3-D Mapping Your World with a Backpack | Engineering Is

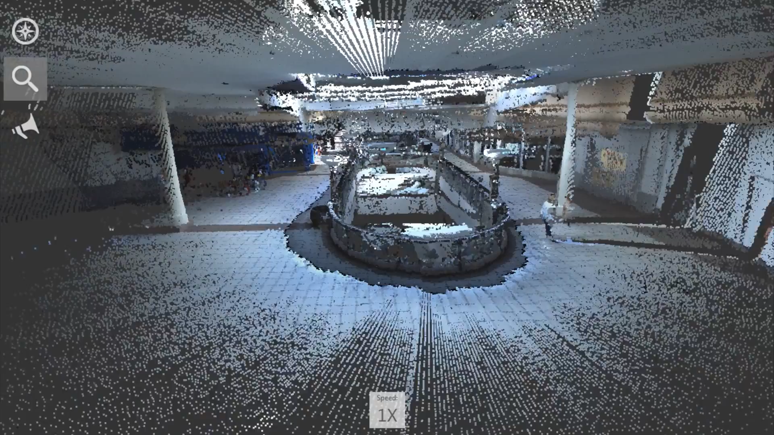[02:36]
The backpack creates 3D point clouds.
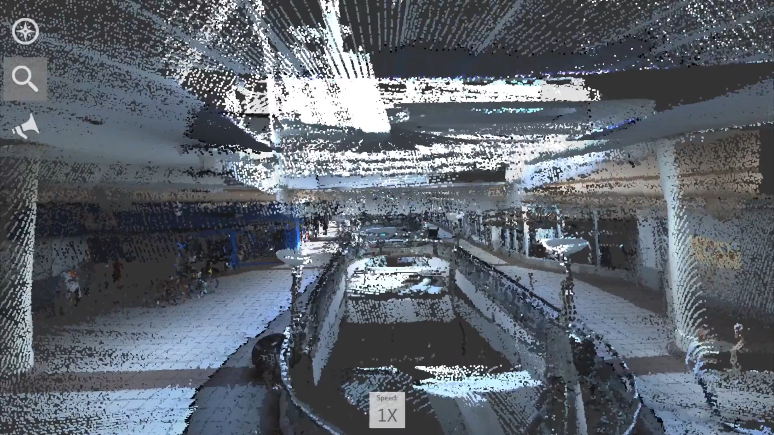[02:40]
Thousands of data points are stitched together using complicated mathematical formulas called algorithms.
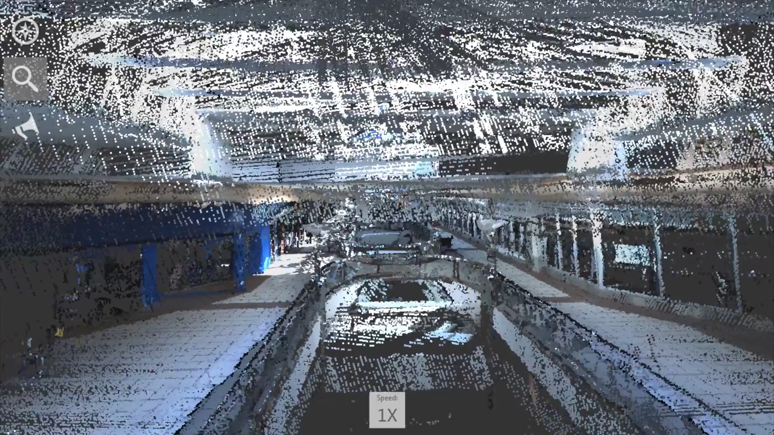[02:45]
The better the algorithm, the better the 3D map. When we were just starting the localization algorithms,
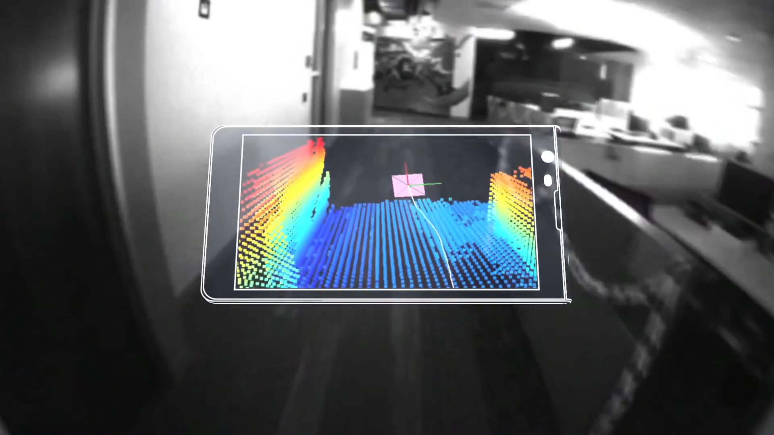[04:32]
Using nothing more than your phone, not only can you 3D map an entire room,